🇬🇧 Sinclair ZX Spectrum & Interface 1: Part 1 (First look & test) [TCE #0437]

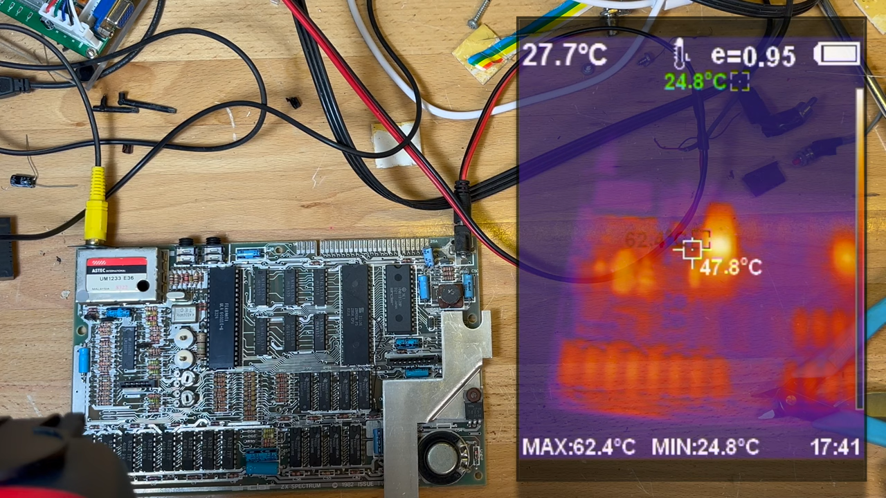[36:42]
On screen: max 62.4°C, min 24.8°C
so what have we got some heat so got some heat on that chip there of course the DRAM the ULA there once that it's already hitting 60 something 70 degrees move over to the Z80
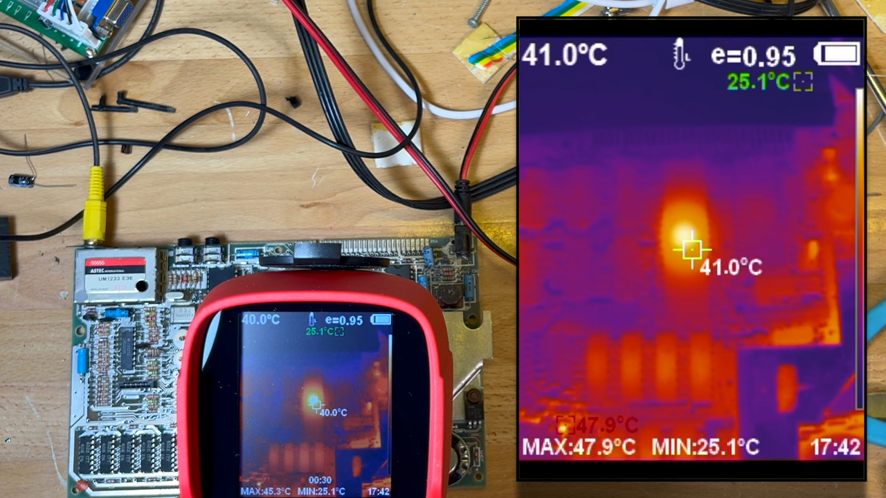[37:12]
On screen: min 25.1°C
about 47 degrees I've got some more RAM down here and then we've got the regulator glowing hot and we've got the power supply there as well
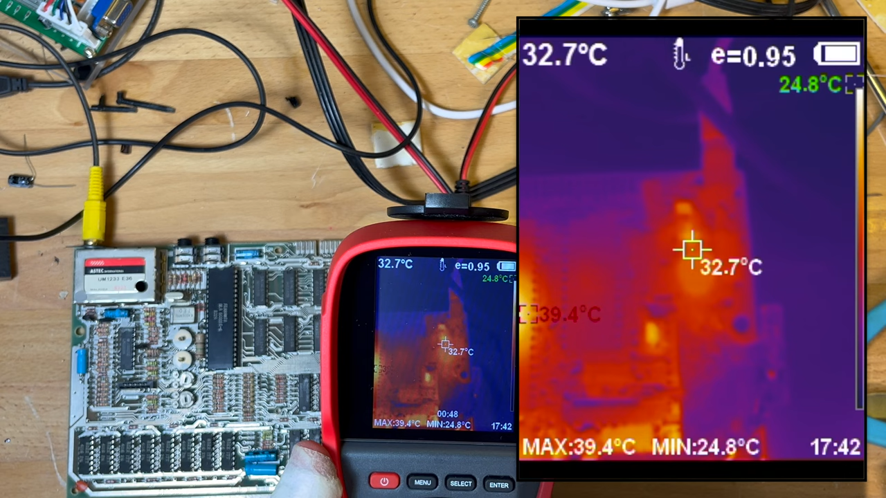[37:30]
On screen: spot 32.7°C, max 39.4°C, min 24.8°C
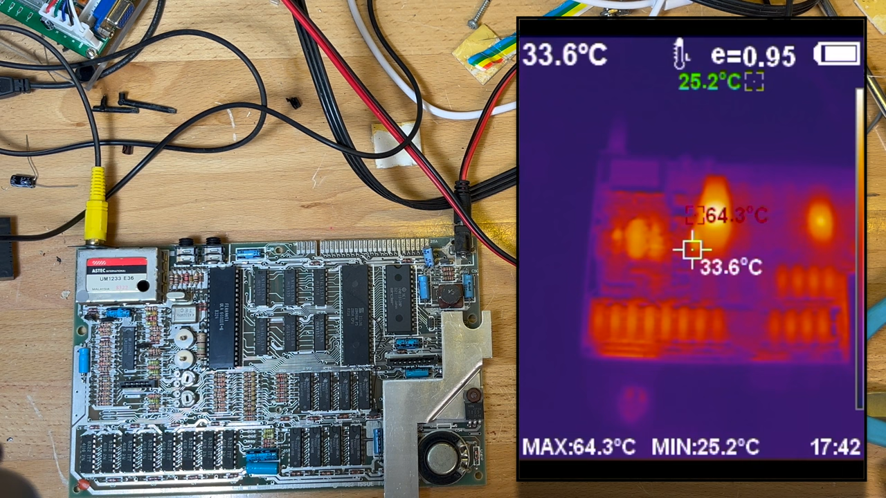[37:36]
On screen: spot 33.6°C, max 64.3°C, min 25.2°C
so that's our starting point now it hasn't been running for very long it's only been running for a couple of minutes
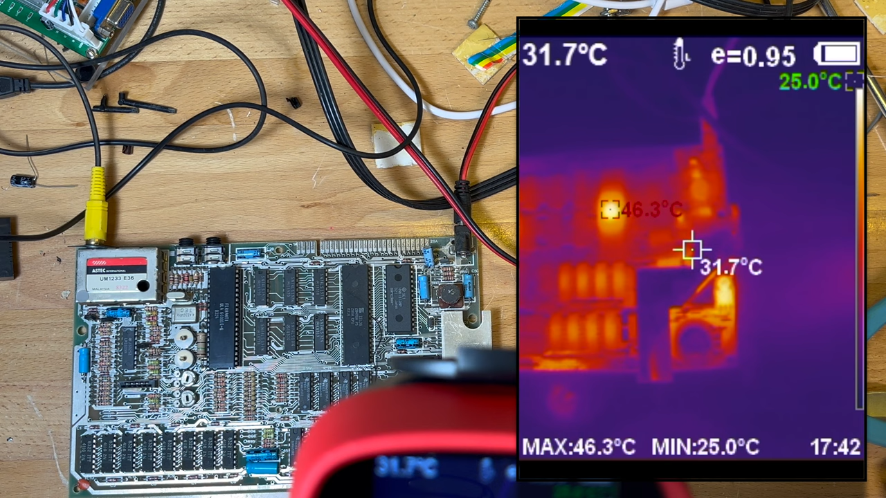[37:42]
On screen: spot 31.7°C, max 46.3°C, min 25.0°C
that's that's the that's the heat that we're starting with so definitely the ULA yeah pull that one out because it seems to be working so I'll pull it out and